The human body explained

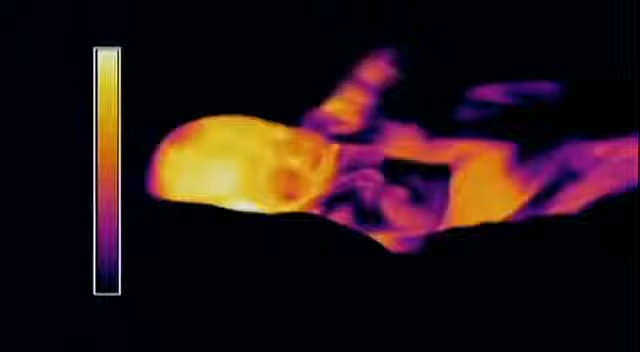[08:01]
an infrared camera shows the struggle to keep warm as we lose precious body heat
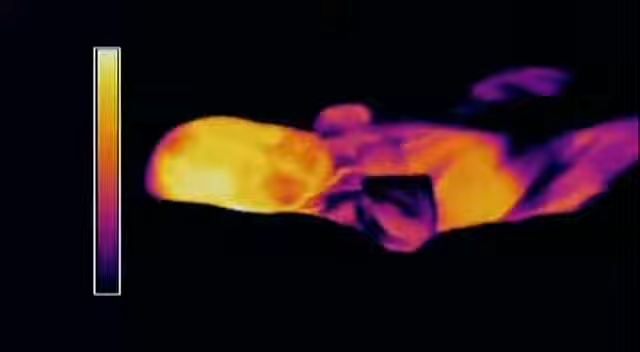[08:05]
the yellow areas show where we lose the most
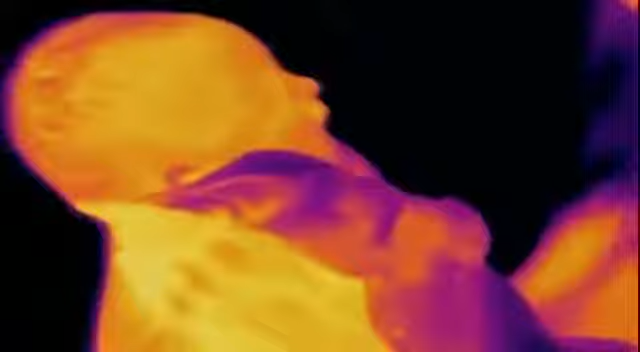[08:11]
luckily we're prepared